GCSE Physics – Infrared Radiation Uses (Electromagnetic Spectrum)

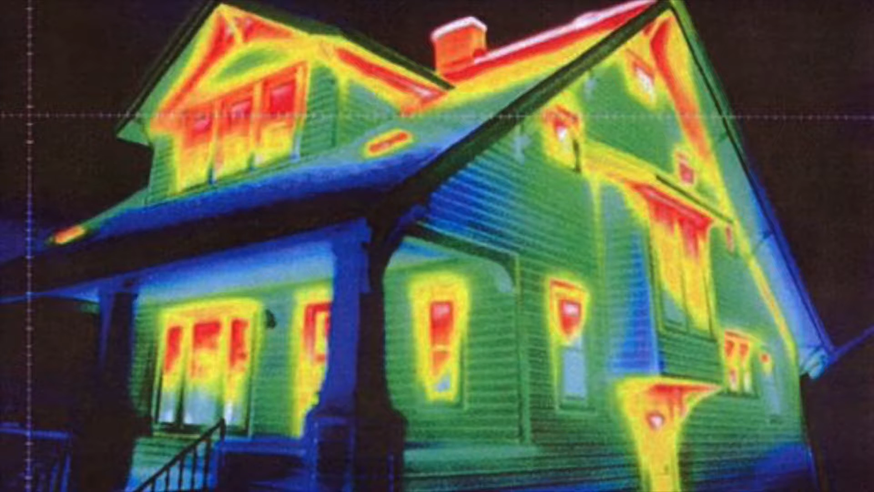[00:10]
you could use an infrared camera to measure this. So a house is going to be emitting infrared radiation from the thermal energy stores that are in the house.